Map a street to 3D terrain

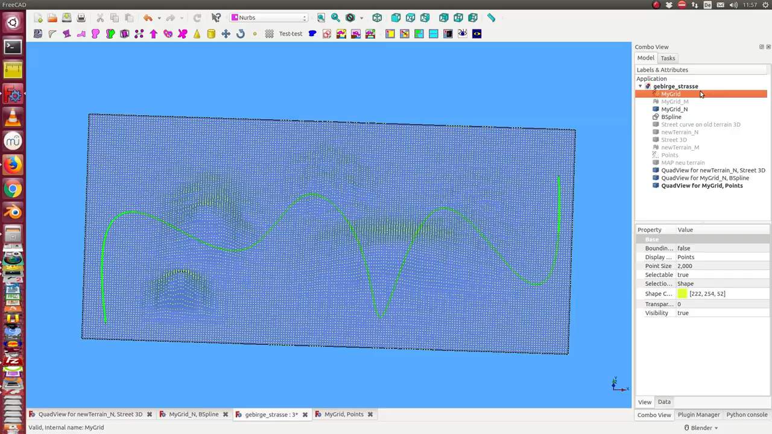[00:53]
So the database for the NURBS is this point set. And what we have to do is we have first to map this 2D curve up to the surface.
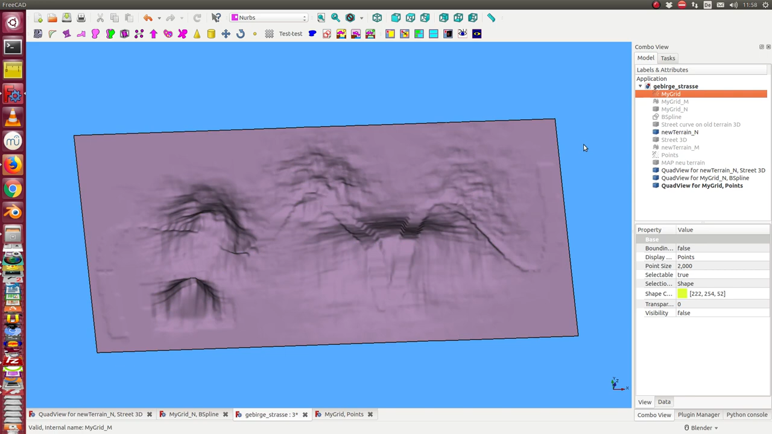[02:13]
And here we can see the modification in this place.
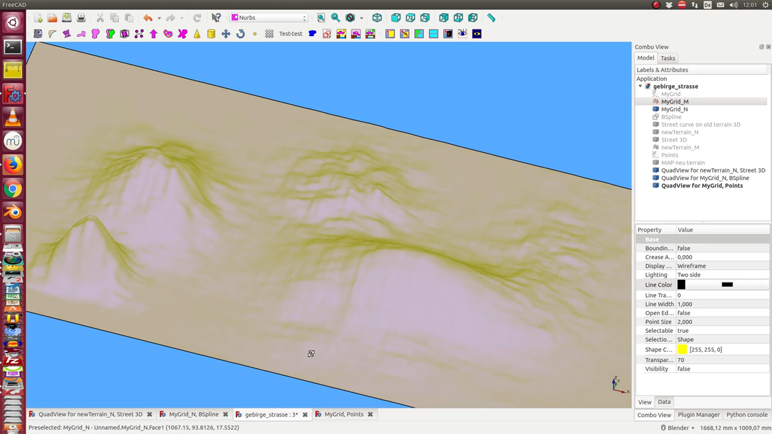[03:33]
The first is using a NURBS interface or a NURBS or a calculated NURBS surface. And the other one is to use a mesh. The mesh is calculated with factor 100 faster than the NURBS. So it's a good idea to use the mesh for the first steps of design.
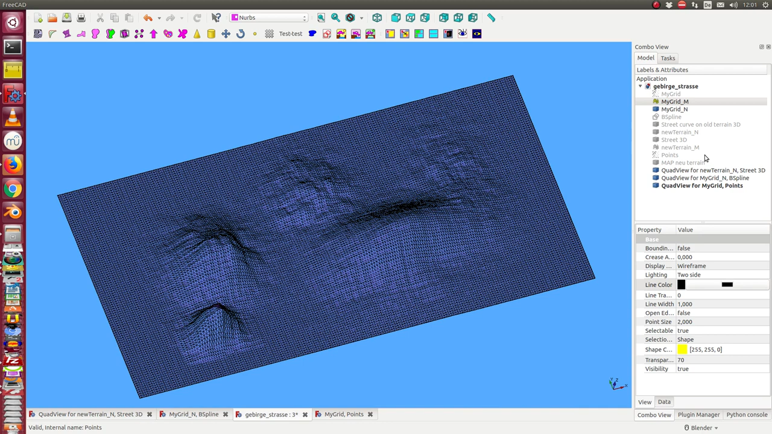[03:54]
And here the same is for the new terrain.
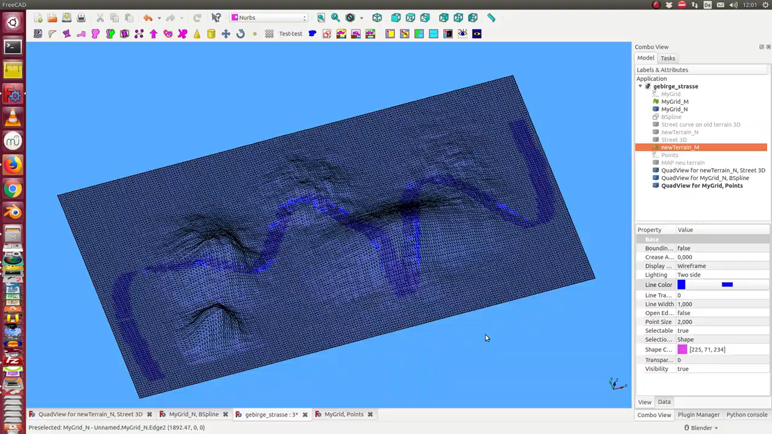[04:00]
The mesh too. I see here the differences.
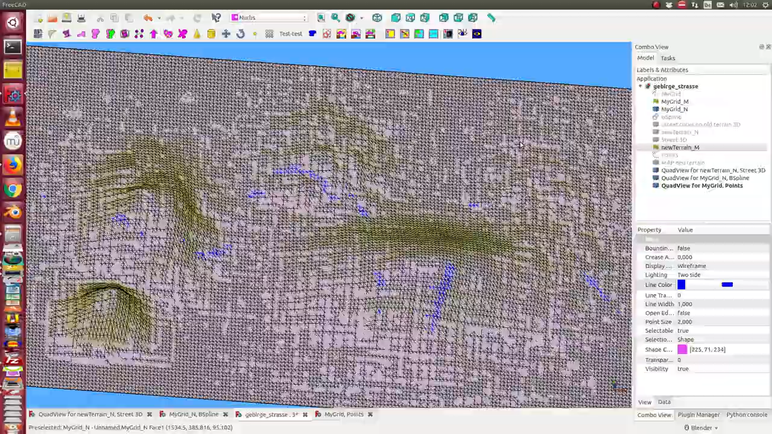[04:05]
The old terrain is the black one and the new modifications are now these blue areas.
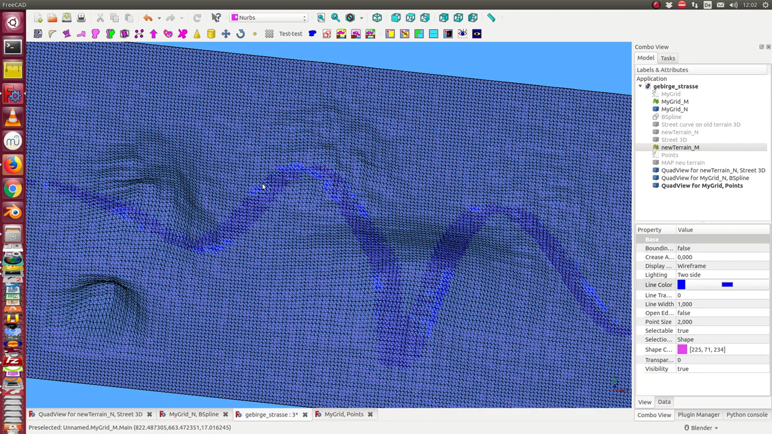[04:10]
And we have the same with NURBS.
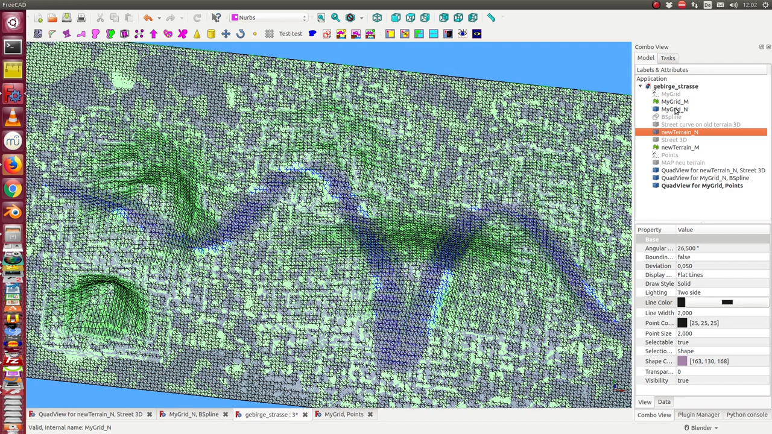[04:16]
I hide the meshes and display only the NURBS.
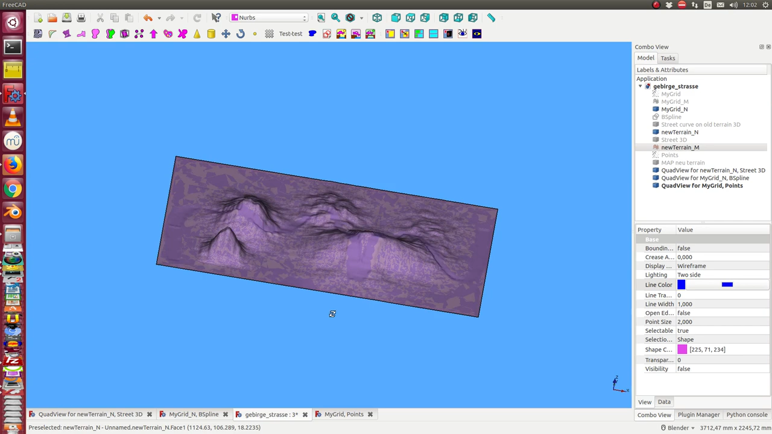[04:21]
And so we see both the old one and the new one.